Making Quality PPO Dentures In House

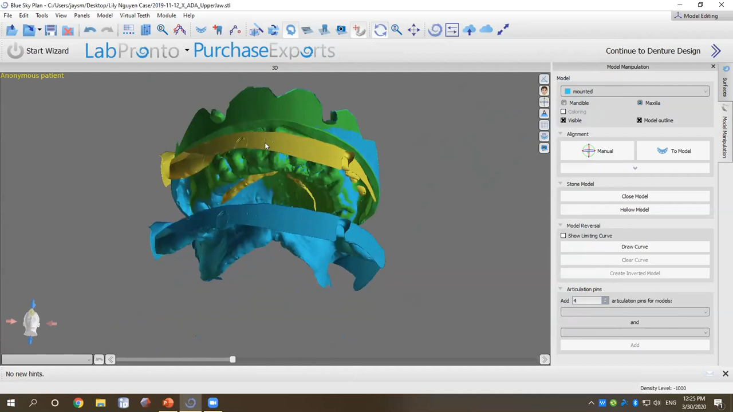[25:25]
and the green look like they're pretty much in the same plane right now. And now we got to take care of the yellow.
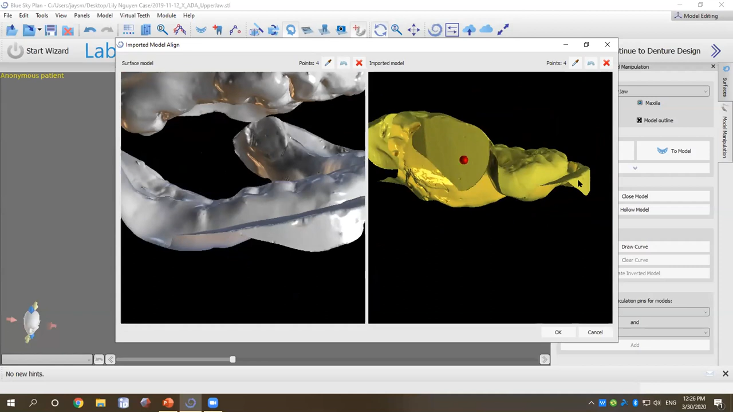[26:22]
And let's see what we got on the, let's see, let's grab this one too.
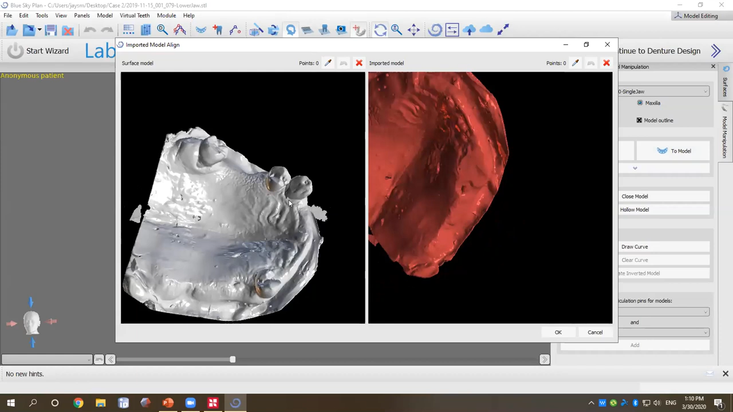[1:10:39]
Again, kind of going by the areas where there's imperfections in the model. Let's see here a little bit, this one right here. Right here.
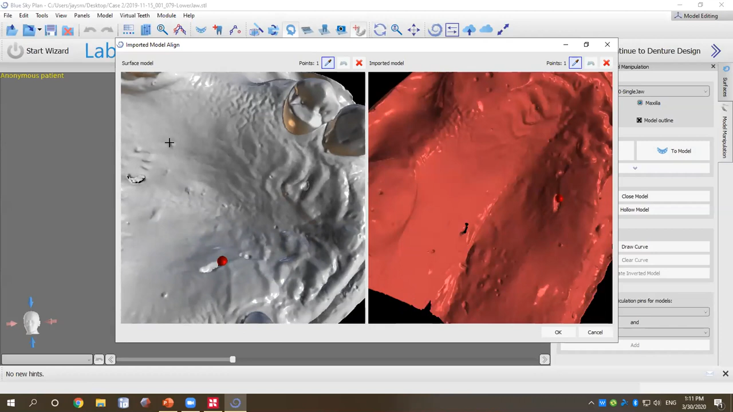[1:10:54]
Right there. Right there. Right there.
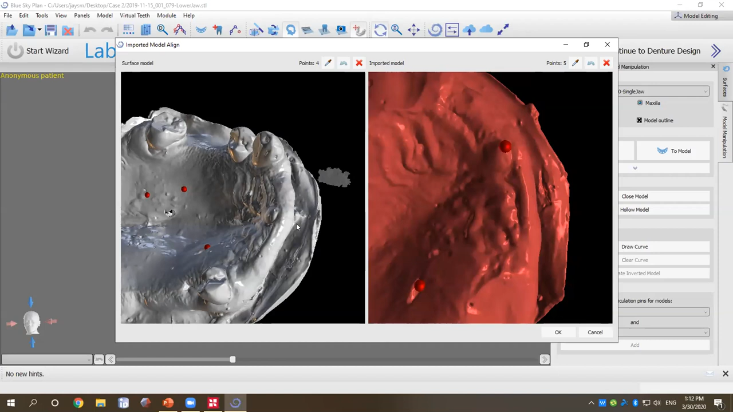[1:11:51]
And now we've just mounted the top model to it.
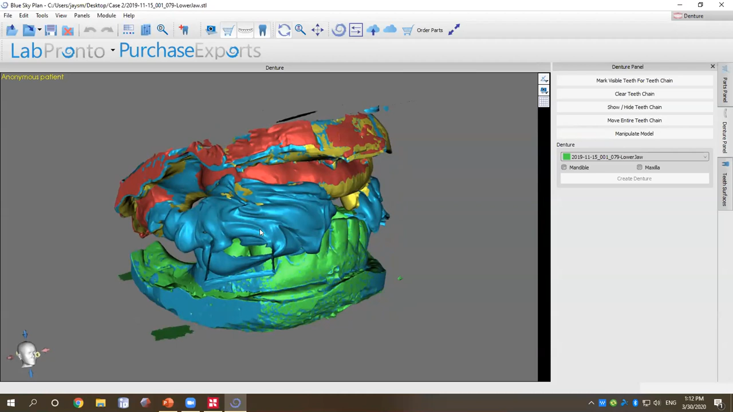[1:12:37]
of blue bite right here on my bite models, on my total jaw model.